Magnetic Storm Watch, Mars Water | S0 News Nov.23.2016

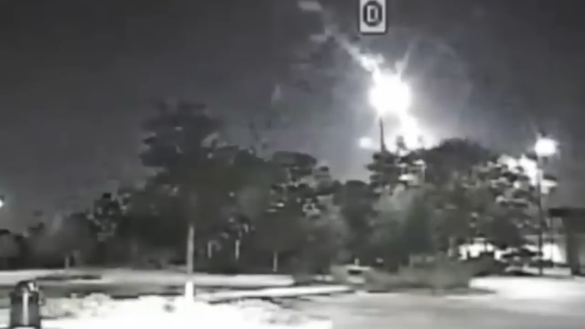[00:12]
If you haven't seen it yet, this was the meteor that came down over Florida Monday night.